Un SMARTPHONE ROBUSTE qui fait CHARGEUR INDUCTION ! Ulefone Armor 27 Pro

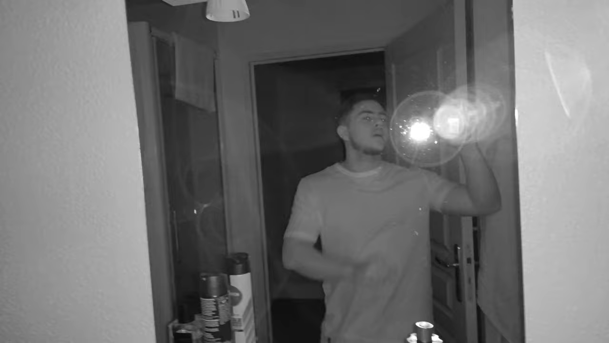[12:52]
Et me voici donc maintenant pour le test de la caméra vision nocturne. On a quelque chose avec 64 mégapixels. On n'est pas à plaindre, comme vous pouvez le voir.
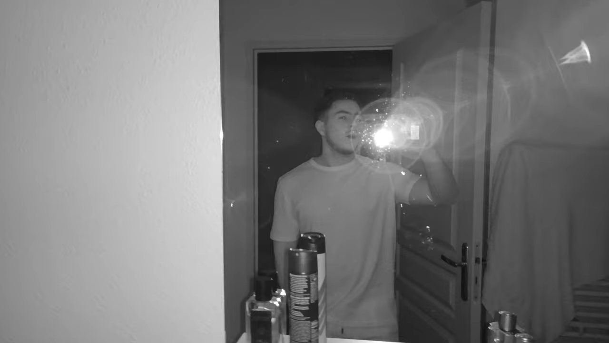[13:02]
On a quand même beaucoup de détails. Et chose que j'ai remarqué, regardez si je fais la mise au point sur cette bouteille.
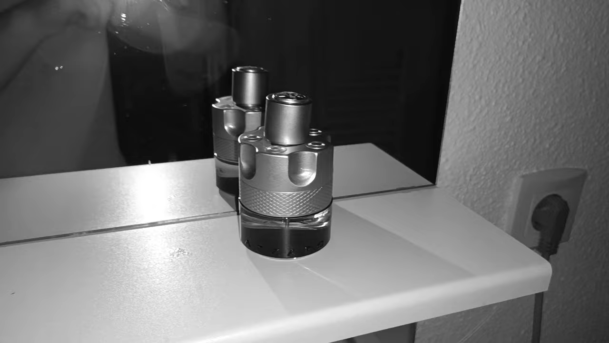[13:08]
Boum ! On a quand même beaucoup de détails pour quelque chose qui est entièrement dans le noir. Je tiens à le dire.
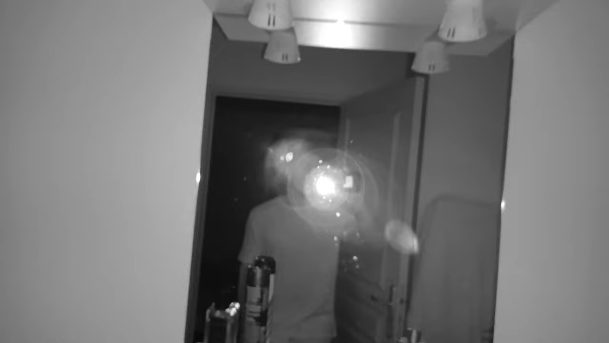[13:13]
On est entièrement dans le noir. Alors maintenant, si je fais ça, ok, tac, et que je vais tout simplement faire une mise au point sur ma tête, voici ce que ça donne.